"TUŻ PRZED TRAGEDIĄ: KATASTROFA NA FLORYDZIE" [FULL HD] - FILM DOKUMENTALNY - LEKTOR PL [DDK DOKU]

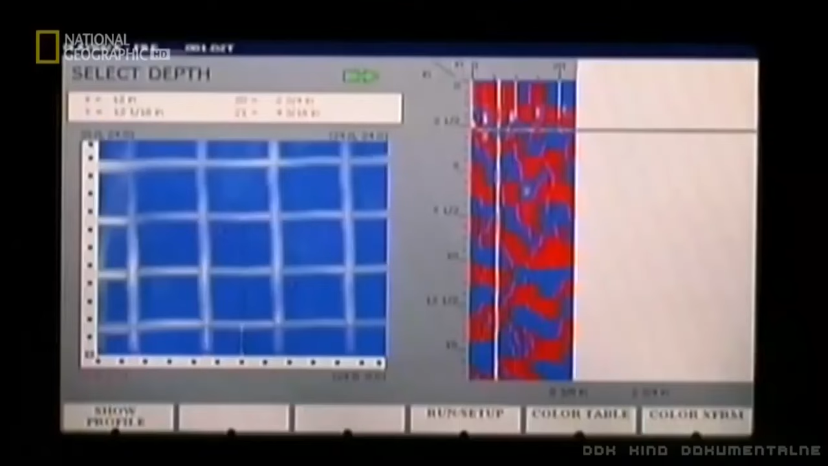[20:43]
By zobaczyć coś w mętnej wodzie, zespół ściąga radar do penetracji gruntu.